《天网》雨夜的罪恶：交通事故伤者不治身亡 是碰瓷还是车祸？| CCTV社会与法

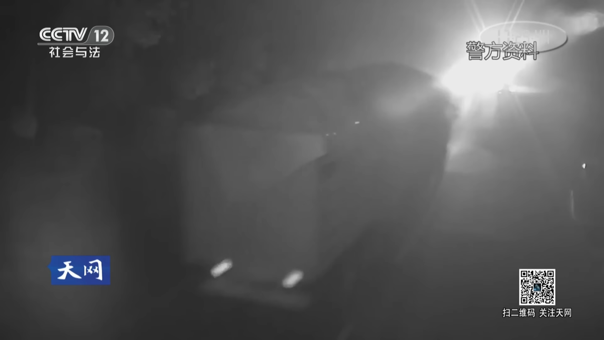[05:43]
监控画面显示，当晚一辆由西向东行驶的大货车与对面行驶的两辆大货车交汇以后，明显感觉到跟在他后面的车开始避让。
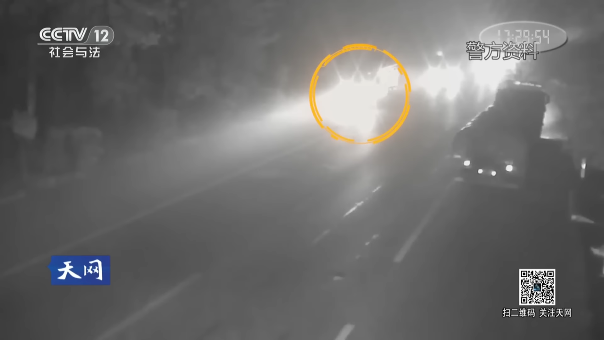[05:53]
透过车辆灯光，隐约可以看到道路中间有一个黑影，好像是躺着一个人。
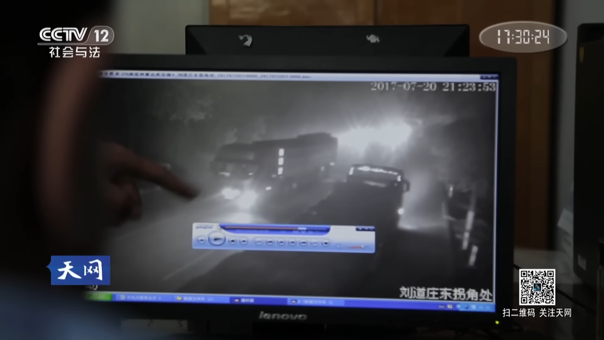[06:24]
经过反复辨认，民警才发现了这辆车的明显特征。